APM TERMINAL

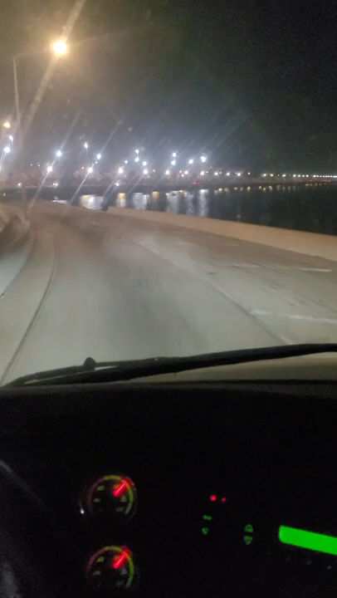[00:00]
get up to 47 Freeway. This is us. We're going down Phoenix.
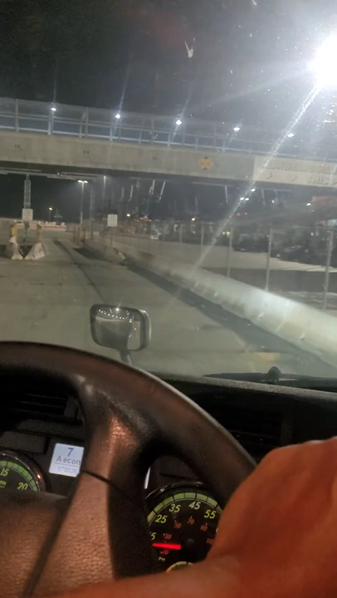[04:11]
And this is the entrance right here.
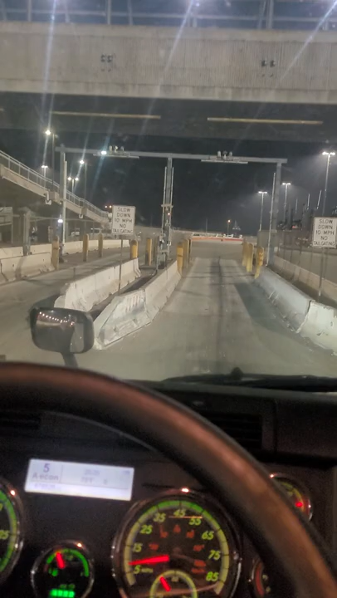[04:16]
These things are the X-ray. I think they are the X-ray machines. Well, yeah, they are. Yeah, there you go. Nice bright X-ray lights blind the hell out of you while you're driving. This is one of those up so y'all can hear me. Okay. Like I said, this is Apm Terminal.
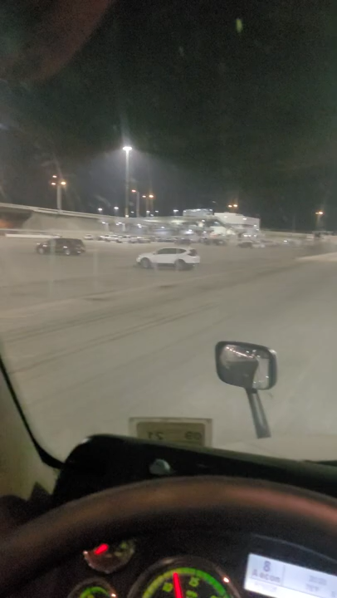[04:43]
Follow this pathway around. I'm gonna come to the kiosk. Right over there. So keep going, and turn, find a gate.
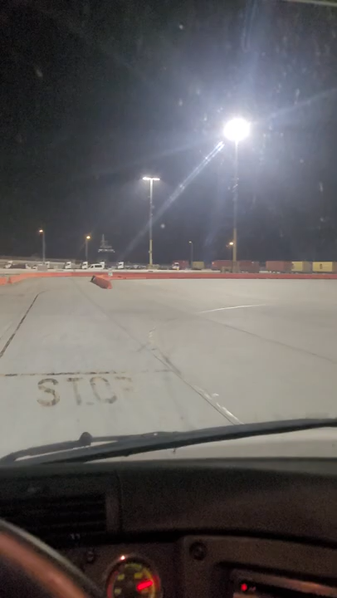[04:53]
There's a bunch of them. So you gotta stay behind anybody if you want to, and they're wide open at night. This is beautiful. Beautiful, beautiful, beautiful. Wide open.
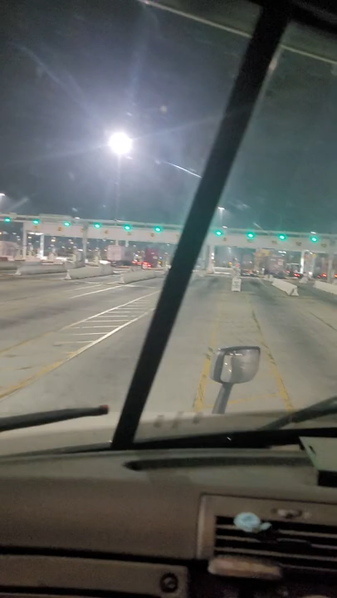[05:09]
Yep, wide open at night. See, we're coming up to the gates, they're all green lights. And right here, I'm pretty sure you saw that sign where it says unlock pins between the barriers. And these things are the barriers. So I'm gonna pull up. That's what you always do. You don't try not to do this anywhere else.
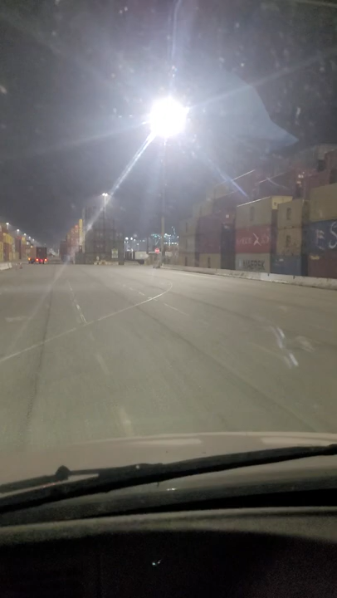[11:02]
Those rectangular-looking cranes would fit on each side of that stack and go up and down that stack. And then they would have a truck, they would have a truck like waiting right alongside the stack, and the crane would go around the stack and the truck, and you would get your stuff like that. It's pretty cool, it's pretty efficient. I'm going this way. I think I'm going the right way.
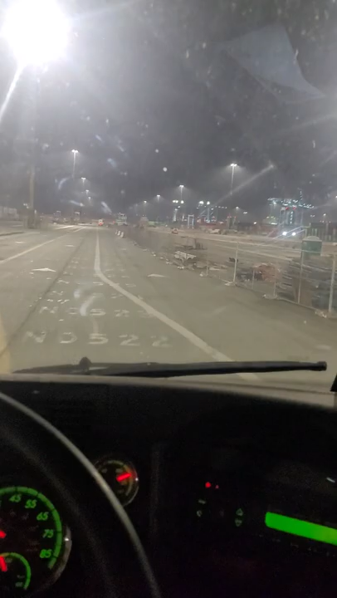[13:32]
Truck exchange lanes. Gotta keep that in my head. See, that's one of the cranes right there moving. See right there, one of the automated ones. Nothing's driving. It's driving itself. There's a whole lot of sensors and, I guess, lasers on it, too, to tell it where it's going. Or to make it sure it don't run over nobody.
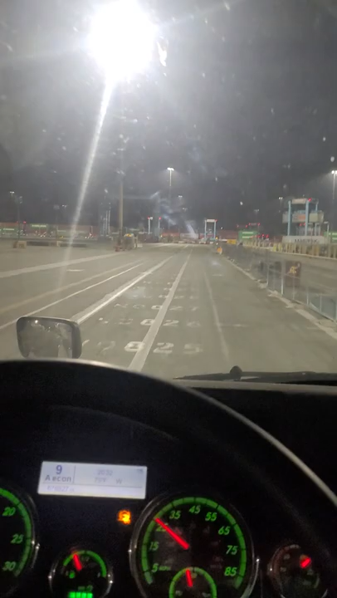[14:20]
Like 700 something acres, I think this one is. Maybe it's Phoenix Terminal. One of them, I don't know. These places are huge. Gotta be like that to house these ships and these containers.
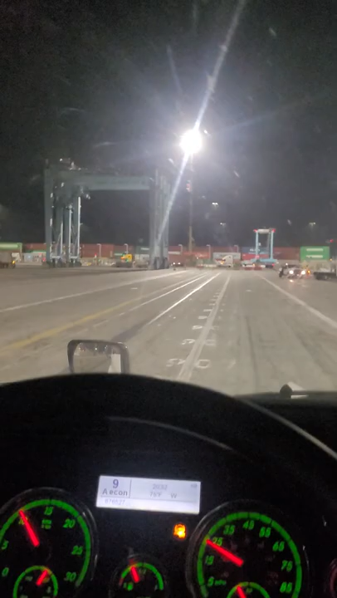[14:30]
All of this commerce, going all over the place. This is a charging station. I don't know, this is one of the tail lanes also. I gotta talk to this dude in that truck right there, that little pickup truck. See?
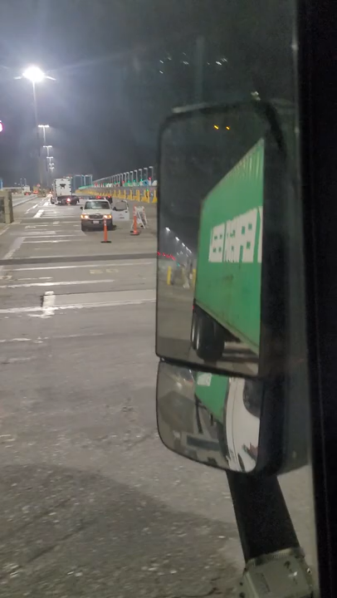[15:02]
I just got to pull up right next to him. See where this truck is backing in at? Those are all the lanes. I got to go to one of those lanes. I got to back in like these dudes are doing.
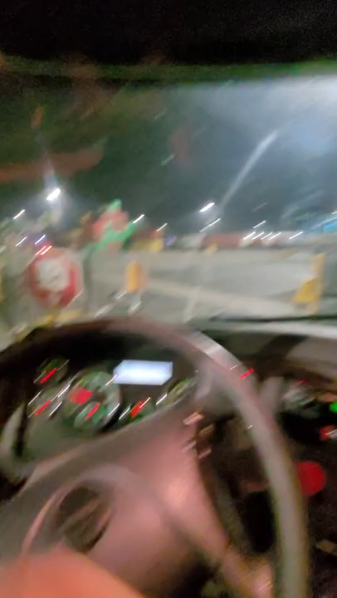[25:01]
the dollar. So now I'm gonna show you how to get out of here. Stop sign right there. Like I said, this is the exit from all these roads. This is the exit right here. Come out. We're gonna hang a. This is for everybody that's exiting.
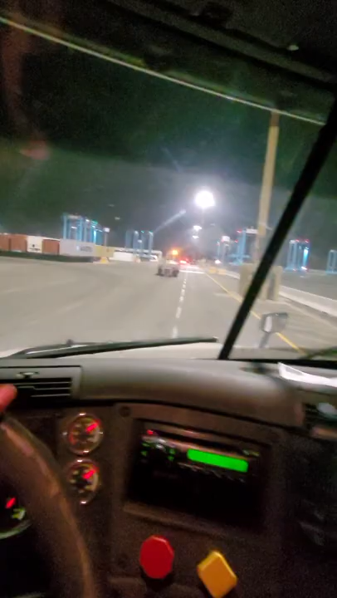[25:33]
Gotta hang a right coming on out of there. Just driving, going down, driving. All that good stuff. Speed bump. Some motors, automated cranes. There's one moving right there.
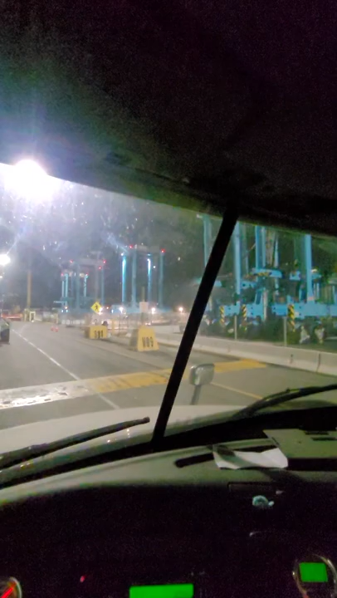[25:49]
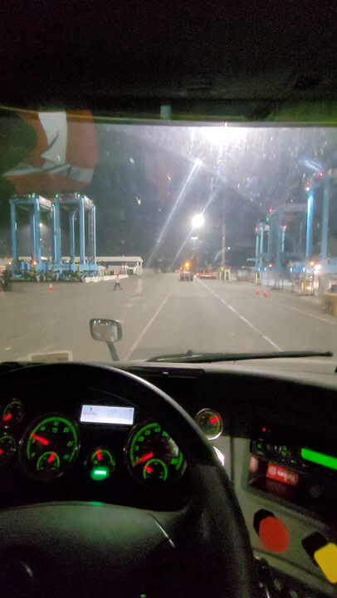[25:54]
I think these are like the actual, like some technicians for those cranes, because it's like a yard that looks like a repair yard or something like that for these cranes.
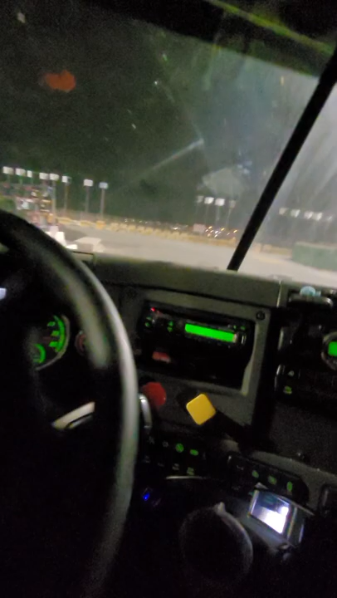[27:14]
It's in still open on the right. Oh shit. Am I screwed up? Yep, I screwed up. Stop it right now so I won't get y'all confused. Okay, let's try that again. Got back to where we started from the automated lines. I just made a wrong turn. I turned left too quickly. Should have went all the way up to the edge of the fence.
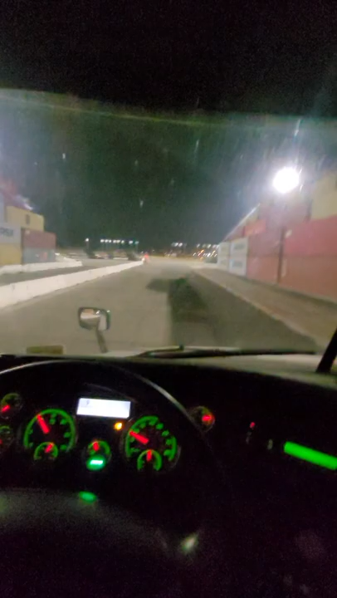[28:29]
Messed up the first time. Shouldn't have made a left right here at the stop sign. Should have went past this first left and made the second one. But those yellow concrete things are at with the number letters and numbers on them. So turn right there, turn right here this time.
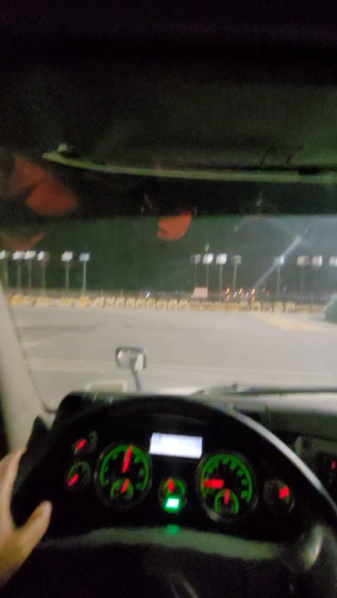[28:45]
All the way up to the fence. These letters, these little concrete, I forgot what they call these things.